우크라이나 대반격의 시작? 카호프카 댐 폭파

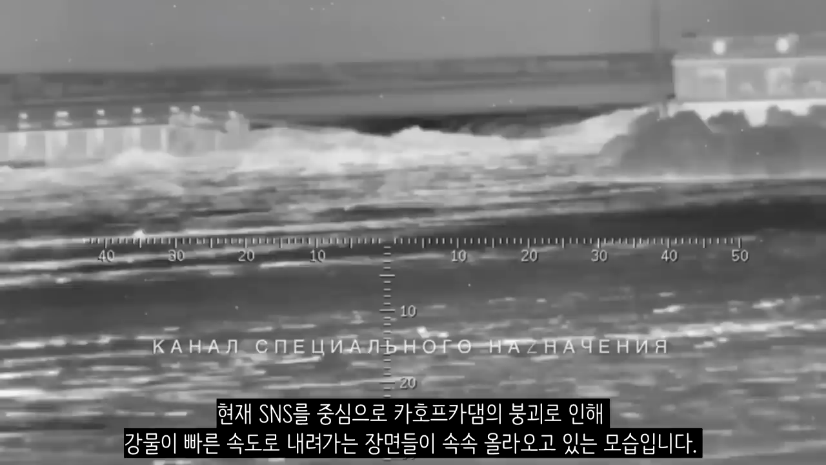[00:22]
현재 SNS를 중심으로 카오프카 댐의 붕괴로 인해 강물이 빠른 속도로 내려가는 장면들이 속속 올라오고 있는 모습입니다.
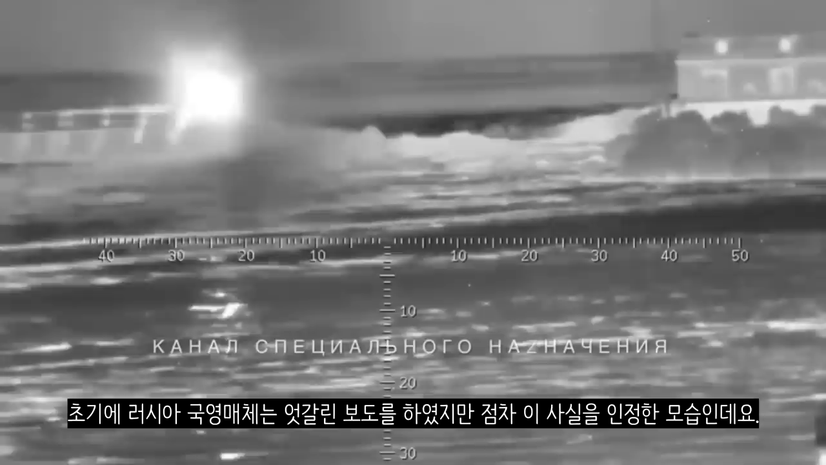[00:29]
초기 러시아 국영 매체는 엇갈린 보도를 하였지만 점차 이 사실을 인정한 모습인데요. 이후 카오프카 댐의 일부가 폭격으로 인해 피해를 입게 되었고 이후 카오프카 댐이 완전히 무너졌다고 인정을 해버렸습니다.